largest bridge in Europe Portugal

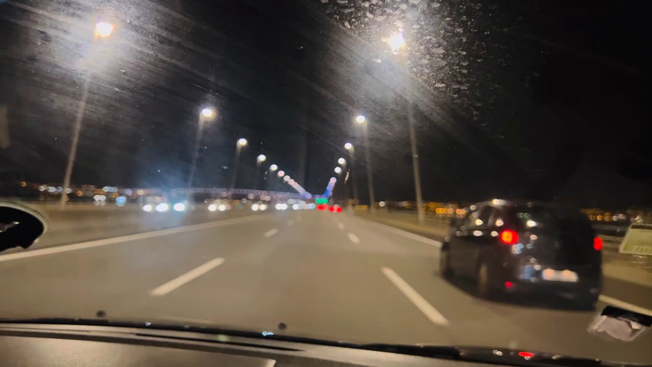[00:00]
17 किलोमीटर लामो पुल हो, यूरोप को सबभन्दा लामो पुल समुद्रमा बनेको पुल यता छ सानै सुती छ म यहाँ छु
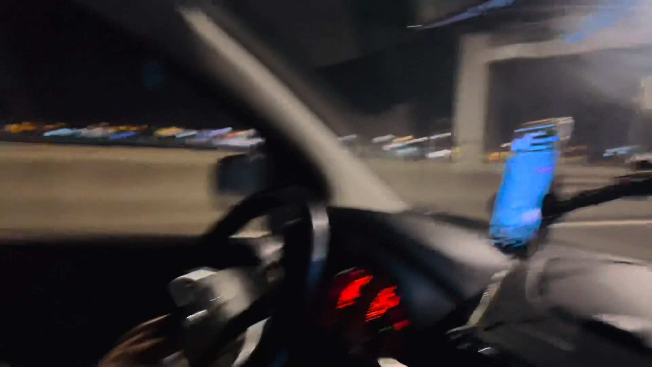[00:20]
अनि फाइभ स्टार होटल देखो यूरोप को सबभन्दा लामो पुल
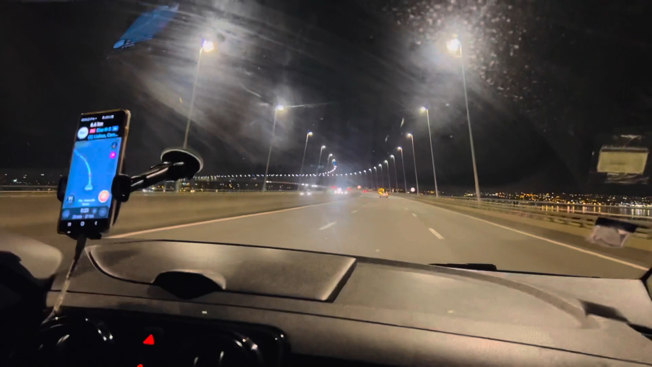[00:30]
यसलाई भन्छ बास्को डी गामा ब्रिज भन्छ बास्को डी गामा